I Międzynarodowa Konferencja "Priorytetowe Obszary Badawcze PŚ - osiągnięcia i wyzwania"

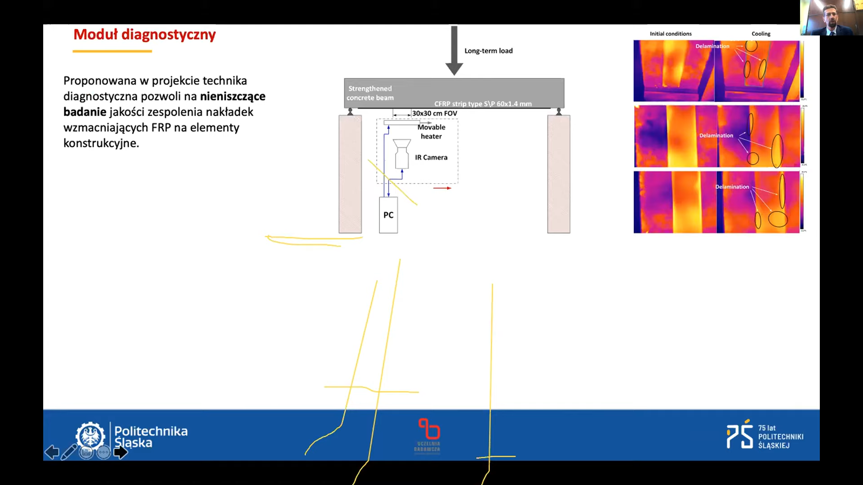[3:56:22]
W związku z tym w projekcie zaproponowano inne podejście, które pozwala na nieniszczące badanie jakości zespojenia tejże nakładki FRP z elementami konstrukcji. Ta metoda bazuje na analizie termograficznej, a mianowicie moduł diagnostyczny zbudowany jest z kamery termowizyjnej, zintegrowanej z układem żarników, które naświetlają, ogrzewają nam tą diagnozowaną powierzchnię, a więc z prawej strony Państwo widzicie, jak to wygląda,
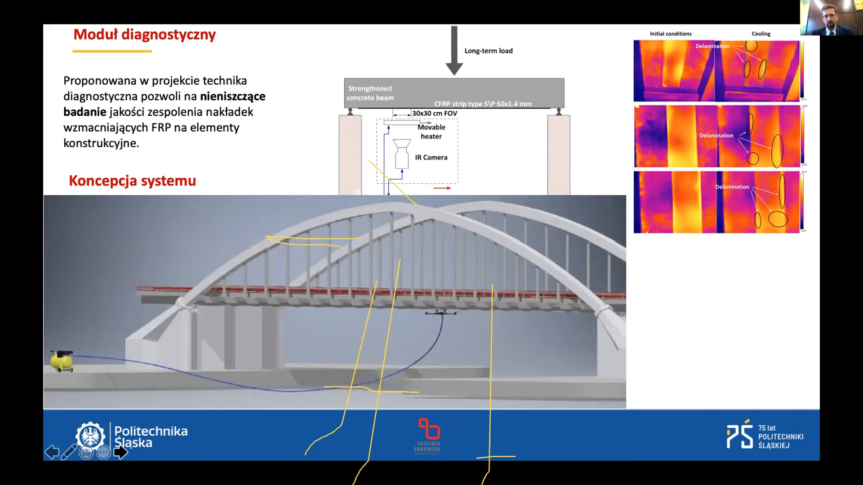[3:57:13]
bądź też nakładka FRP nie została prawidłowo przyklejona, odznaczają się inną charakterystyką temperaturową. No i zaproponowano następującą taką koncepcję systemu, a następnie wykonano tenże system. System składa się z platformy bezzałogowej. Platforma bezzałogowa dostacza, czy też właściwie pozwala na przetransportowanie tego systemu diagnostycznego w wybrane miejsce mostu, pod mostem, a następnie czynności diagnostyczne, proces diagnostyczny musi być wykonany w bezruchu. I tutaj zaproponowano takie innowacyjne rozwiązanie w postaci modułu dokującego.
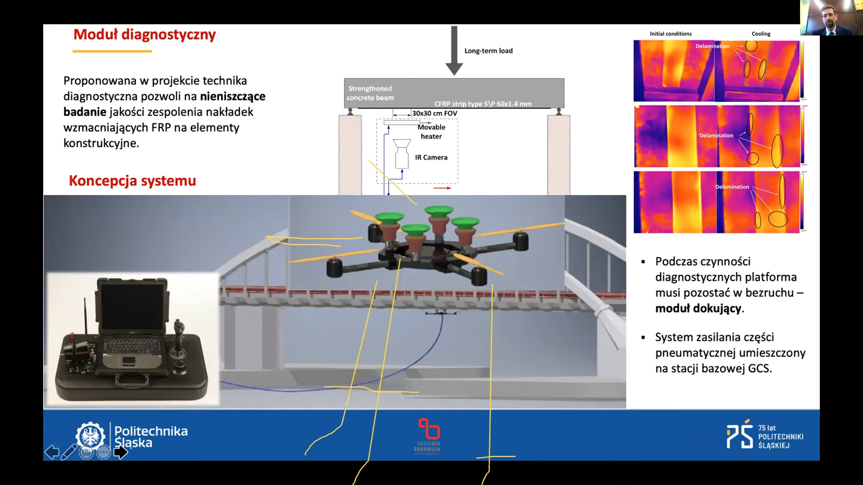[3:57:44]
Moduł dokujący składa się z układu przyssawek, czyli jest to moduł pneumatyczny zasilany z naziemnej stacji bazowej. Moduł pneumatyczny to układ czterech przyssawek z dedykowaną taką wargą uszczelniającą ze względu na specyfikę konstrukcji, specyfikę powierzchni żelbetowych.
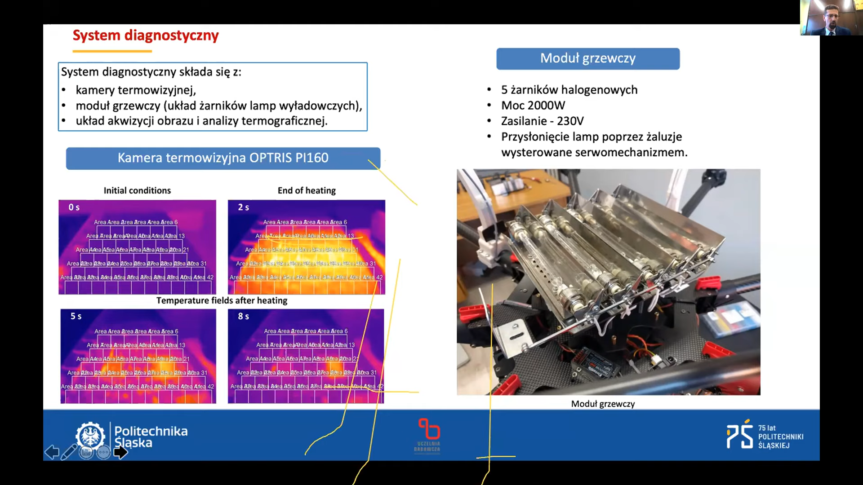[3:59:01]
po nagrzaniu bezpośrednio i kolejne klatki w pewnych interwałach czasowych, które ukazują nam te obszary podejrzane o wystąpienie uszkodzenia. Proszę Państwa, testy wykonano w dwóch etapach.